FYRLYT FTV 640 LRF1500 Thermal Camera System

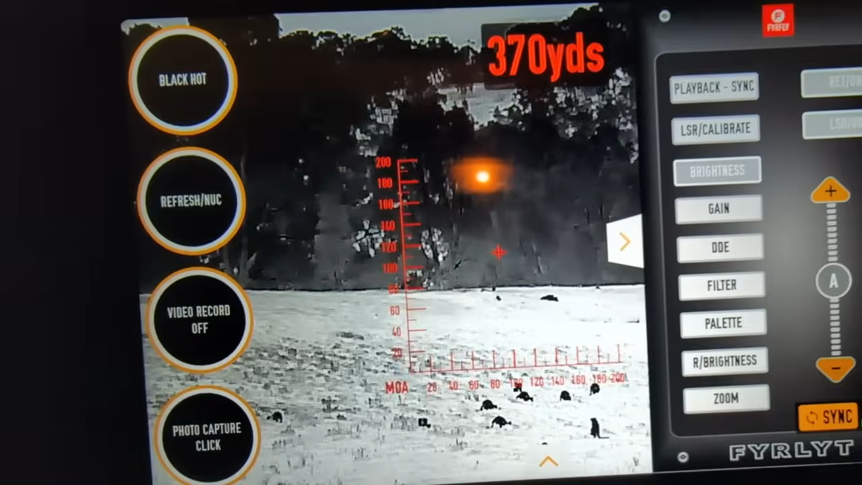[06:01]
can turn that reticle on or off as you see fit. We've got brightness and we can go from manual to automatic and we can toggle it up and down accordingly.
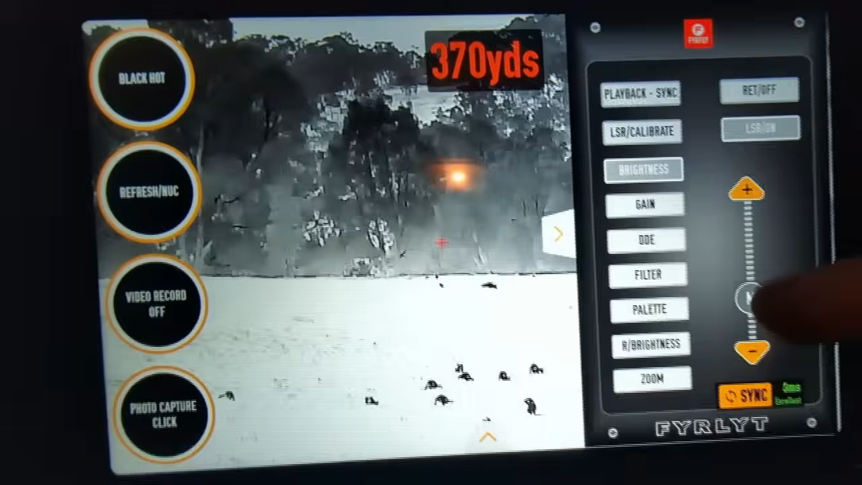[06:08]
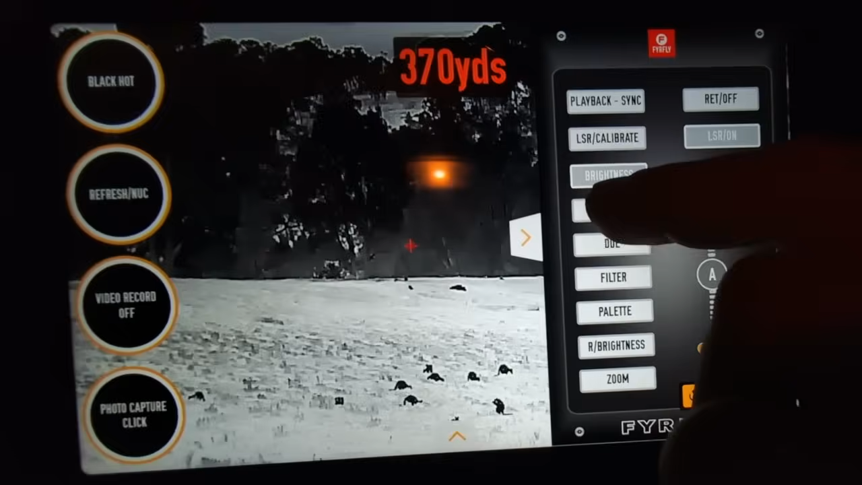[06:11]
The same thing with gain, digital detail enhancement, digital filters and of course pallets.
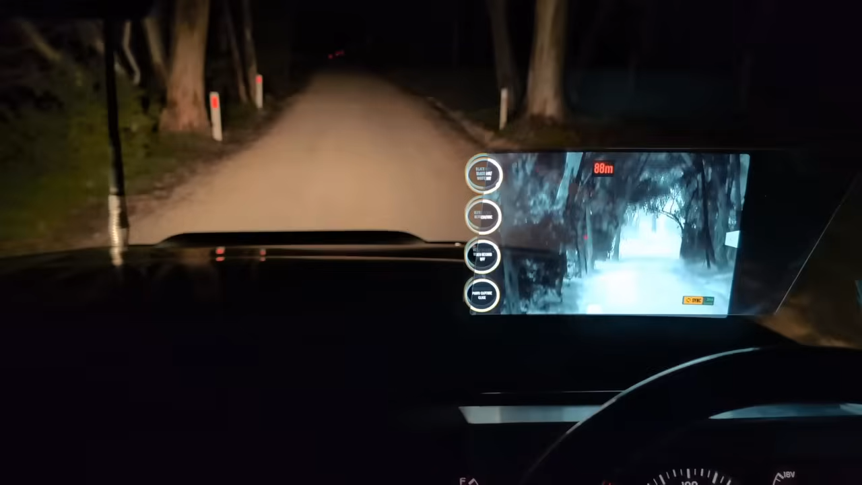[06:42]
What we've got is we've got the thermal camera pointed up the road. We're on low beam at the moment the image brightness is incredible. Now we're running a pair of mofos on this cruiser and I've just switched them to high beam so you can give you an idea how bright the image is. You can still see the heads-up display when you're on high beam.